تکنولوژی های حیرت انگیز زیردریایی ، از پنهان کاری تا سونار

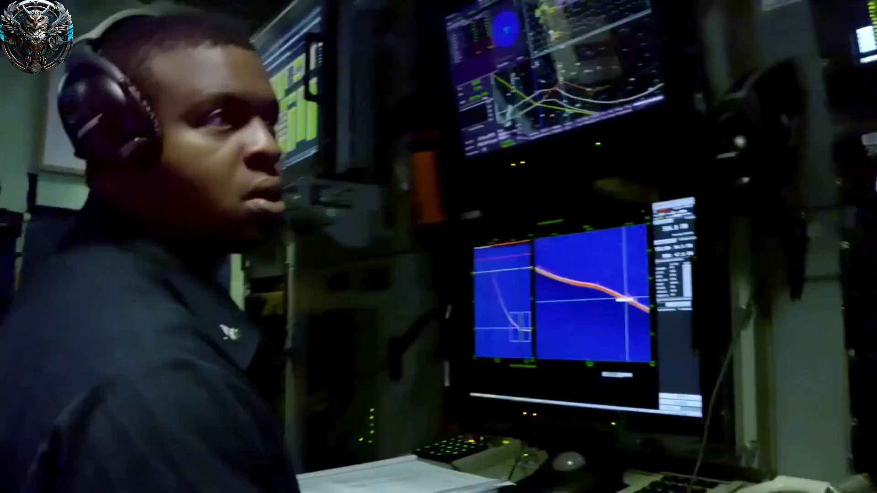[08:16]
یا حتی ترکیب اون جسم را هم تشخیص می ده.
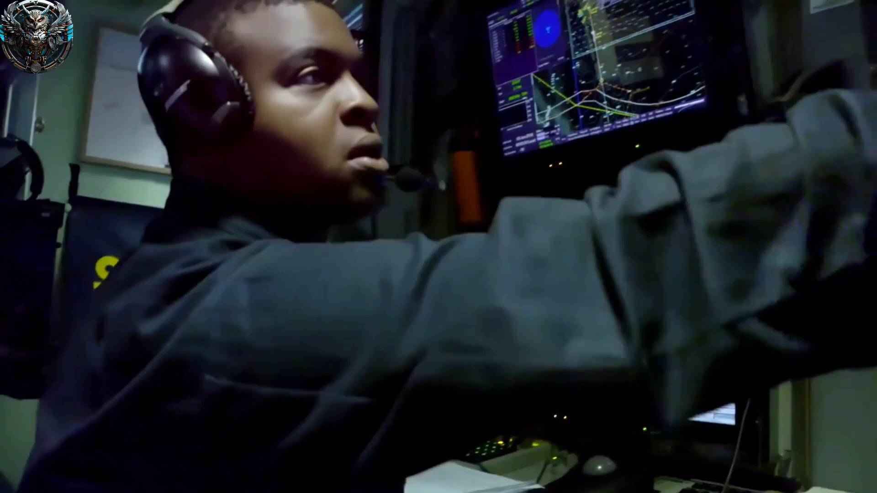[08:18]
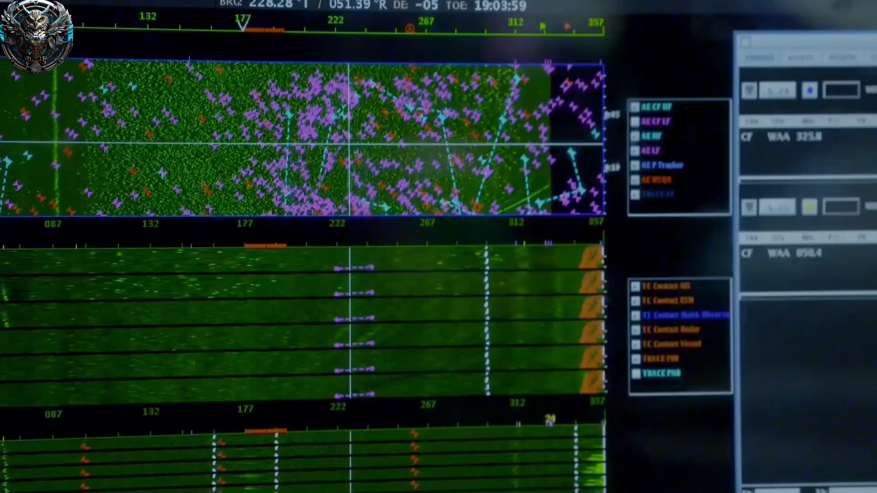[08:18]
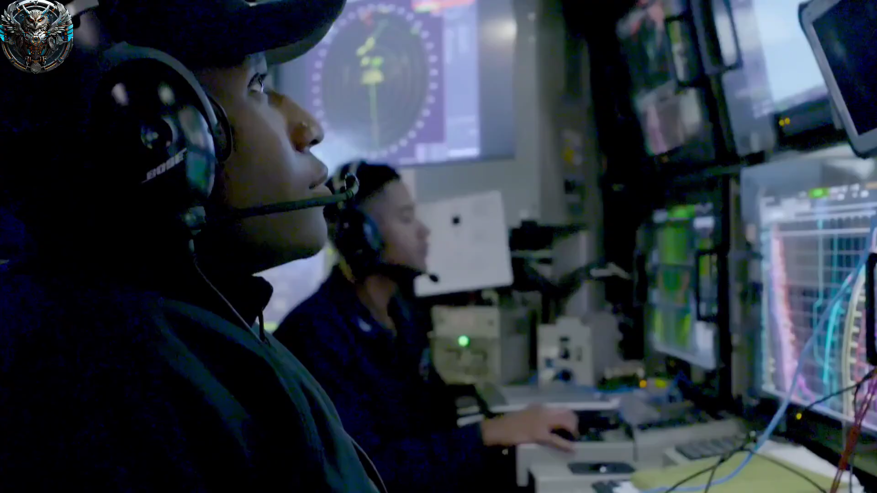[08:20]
کلن دو را سونار داریم. سونار فعال و سونار غیر فعال.
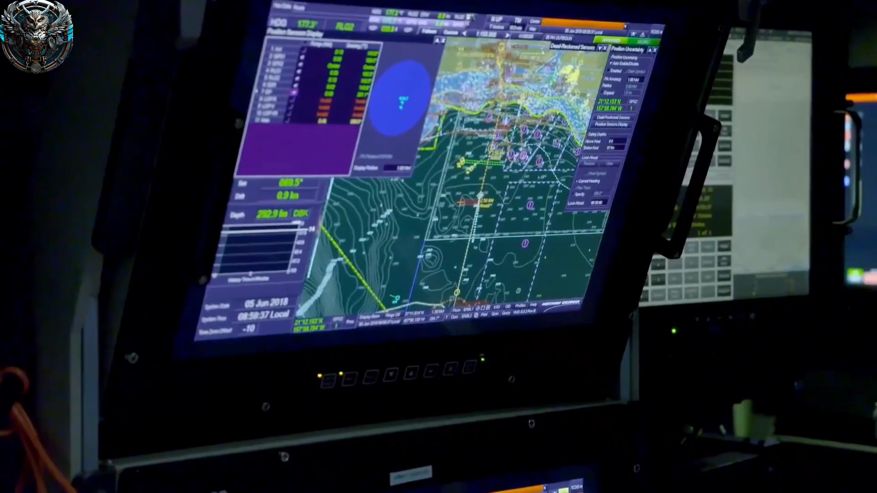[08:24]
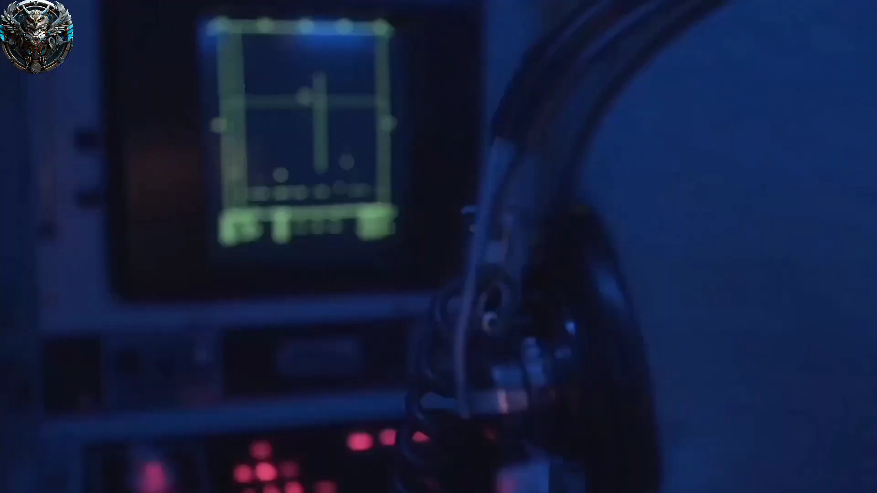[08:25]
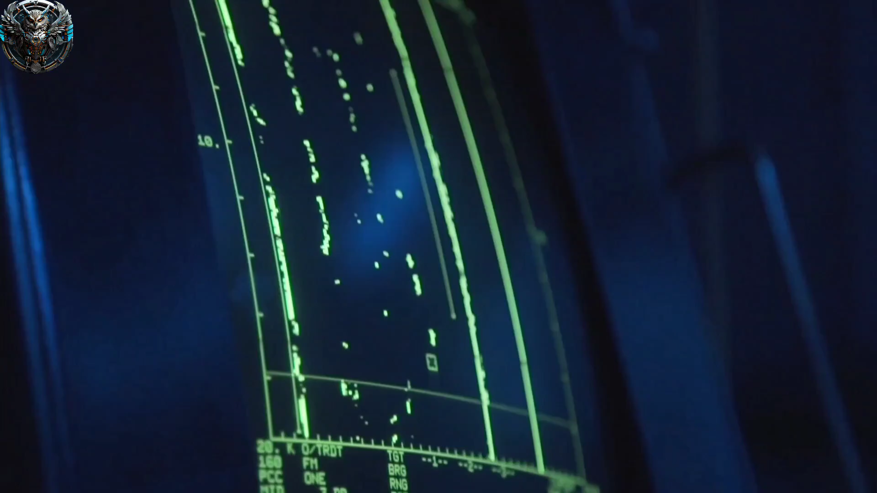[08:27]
سونار فعال همونی بود که توضیح دادیم